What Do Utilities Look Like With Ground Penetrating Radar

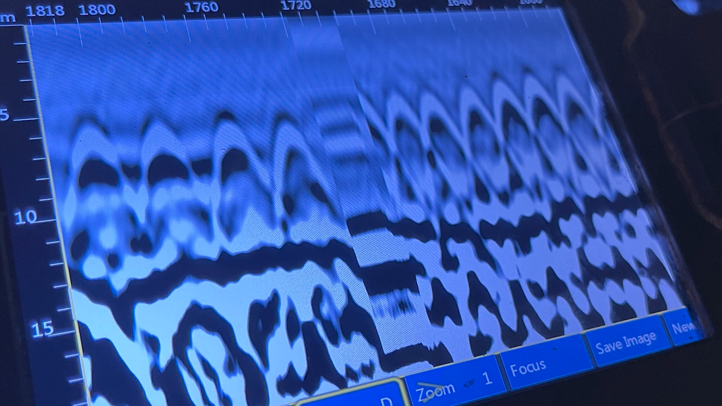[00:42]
What we see is data and series of points which forms shapes and patterns which,
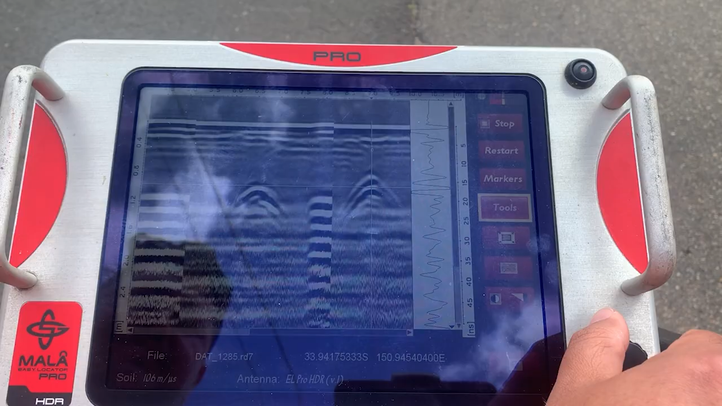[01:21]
pipes and cables are generally round in nature and produce a hyperbola.